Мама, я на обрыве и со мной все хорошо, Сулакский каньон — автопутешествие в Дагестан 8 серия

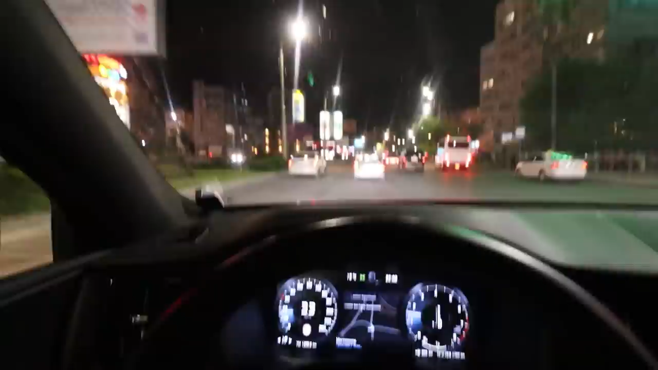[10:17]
Это у нас пока еще Махачкала. Народ активизировался. Вечером тут самые гонки начинаются.
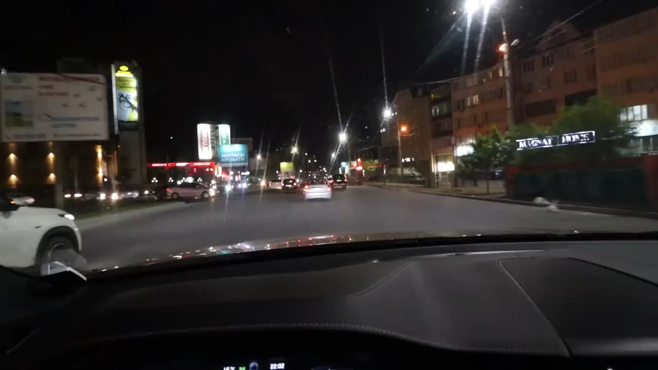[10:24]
Прямо сейчас в моменте все более-менее спокойно едут. Ну, что, в целом хорошо.
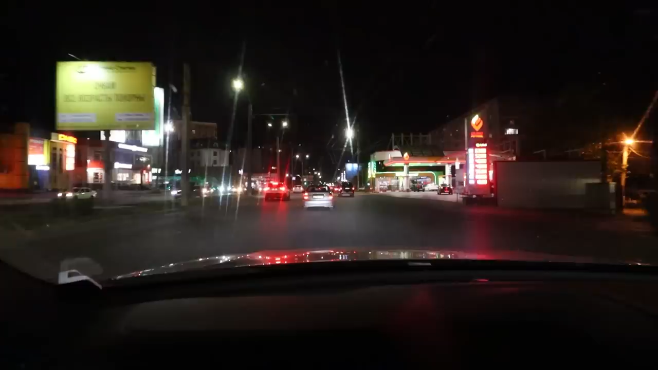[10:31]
Потому что от Буйнакска нам потом на Ирганайское проще добраться, чем от Махачкалы, то есть ближе. И Аул Чех. Ну, потому что он там по пути. Поэтому ничего страшного. Ехать до отеля нам недолго. 46 минут, 42 километра. Знаешь, что меня радует?